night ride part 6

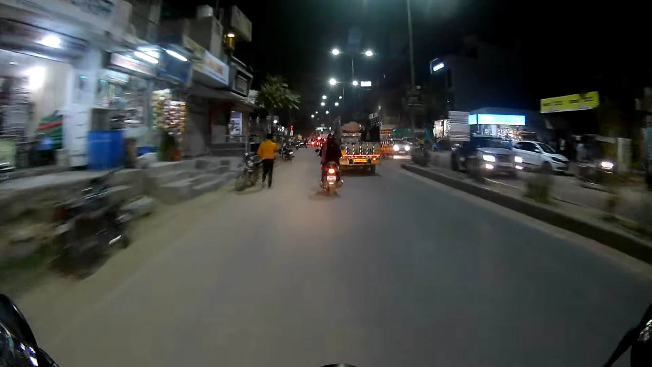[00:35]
वो रही वो रही तोपिंग अड़को फोड़को दिख्छा को में अड़ेस्ट कर ले तेरी साथ से इतना उर्या के दिख्छा को थोड़ो थोड़ो और पुलीसिया का डाटी हमना इंस्वरेंस कोड़ना के को